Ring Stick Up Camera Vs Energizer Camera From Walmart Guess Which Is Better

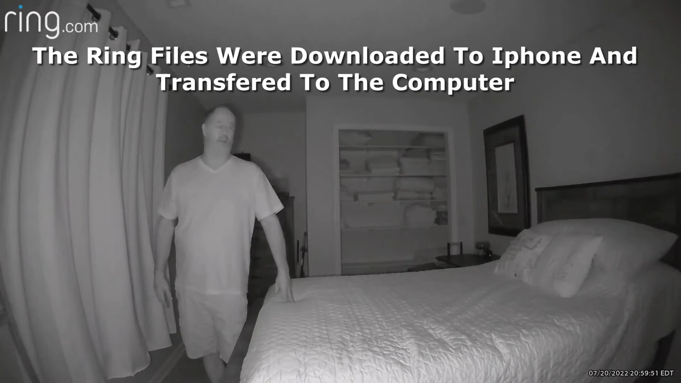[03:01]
All right so it's basically as darkness is going to get in this room I've got a little ambient light coming in from the curtains just from the moonlight but as you can see it's pretty much dark in here. Infrared should be on. I can see multiple infrared lights on the Energizer camera. Looks like two, four, six lights. I've only got one light on the Ring camera so I'm kind of curious to see what the difference is
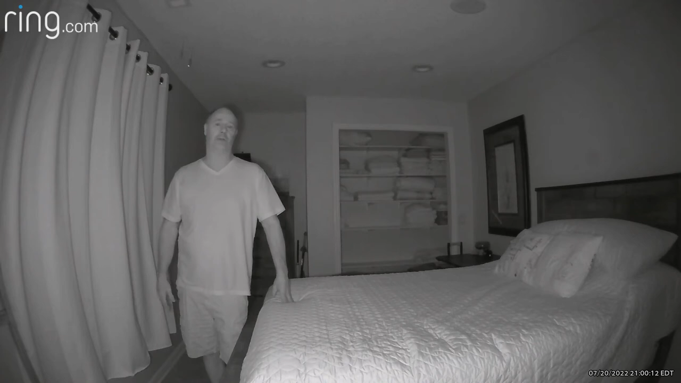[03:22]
myself because I've never really compared the two. So again I'm going to put these videos, I will probably play the same one just like I did earlier two times in a row. That way you can see and hear the difference between the two cameras. All right so it's basically as dark as it's going to get in this room.
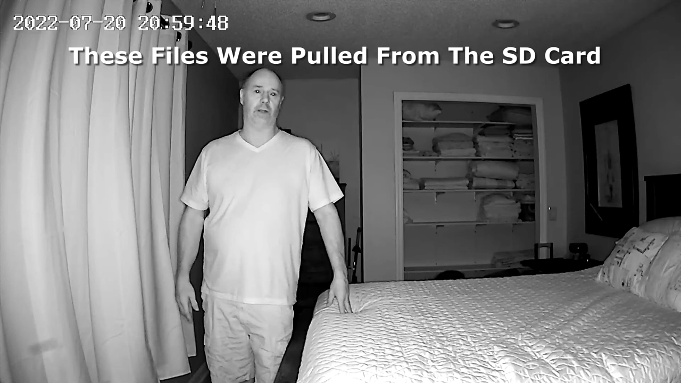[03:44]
I've got a little ambient light coming in from the curtains just from the moonlight but as you can see it's pretty much dark in here. You can see the difference between the two cameras and you can see and hear the difference I can see multiple infrared lights on the Energizer camera. Looks like two, four, six lights. I've only got one light on the Ring camera so I'm kind of curious to see what the difference is myself because I've never really compared the two. So again I'm going to put these videos, I will probably play the same one just like I did earlier two times in a row.